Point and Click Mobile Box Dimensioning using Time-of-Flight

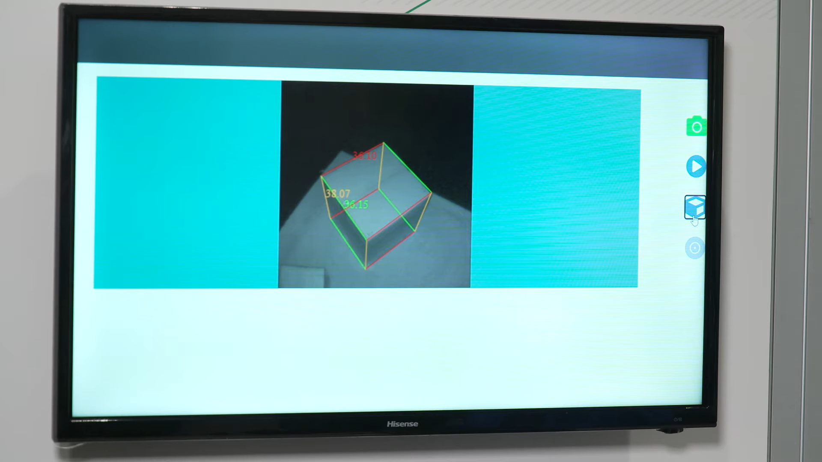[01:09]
our dimensioning algorithm works under various environmental conditions like high ambient light,